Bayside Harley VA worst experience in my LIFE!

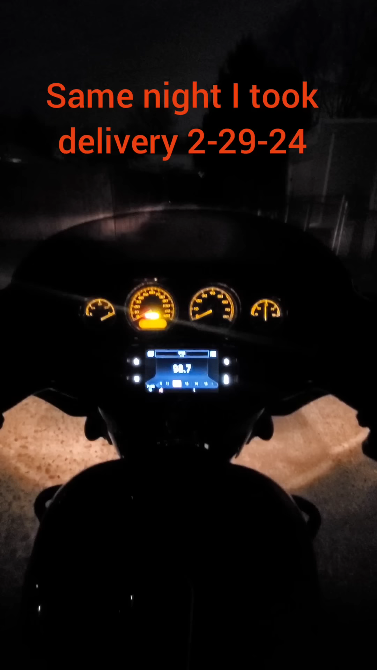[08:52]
I'm going to turn the steering wheel all the way. I'm going to turn the handlebars, rather, lock out to the left.
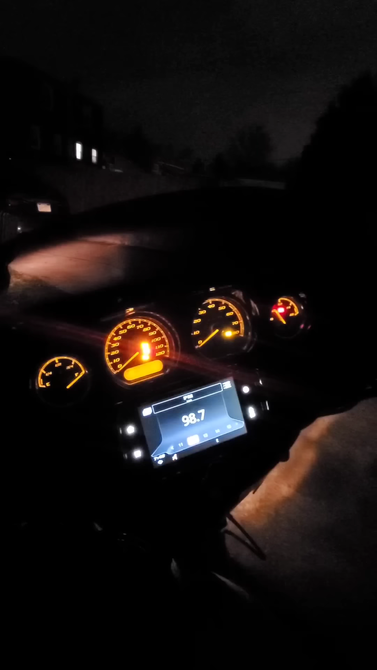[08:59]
Everything dies. All right. When I bring the steering wheel back up, everything cuts back on.
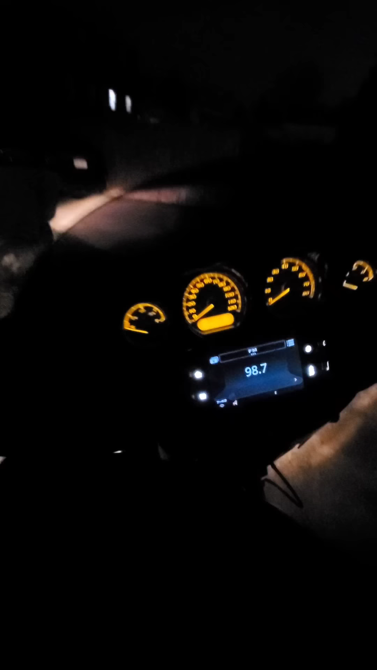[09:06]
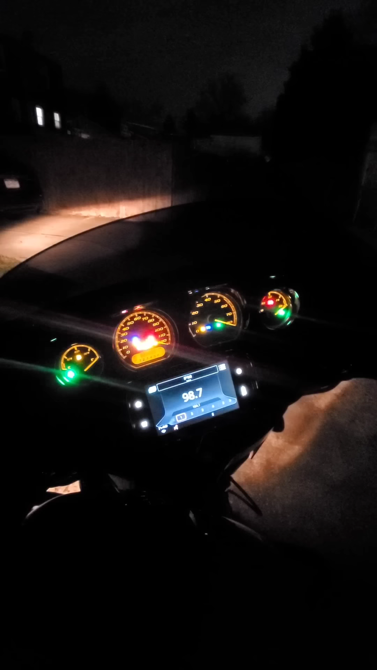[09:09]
The slightest movement of turning it back to the right, bring it back to the left, everything dies again.
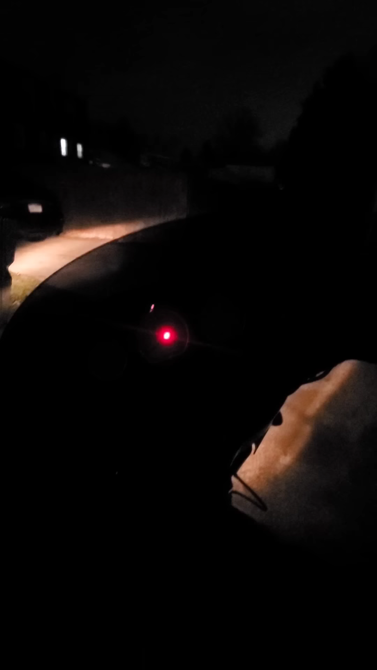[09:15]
And then once I press slightly to straighten it back up, everything turns back on.
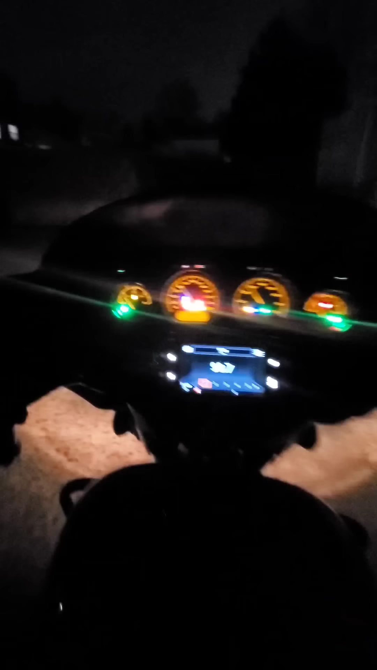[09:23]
All right, now the handlebars are straight. I'm gonna lock out to the right. Stays on.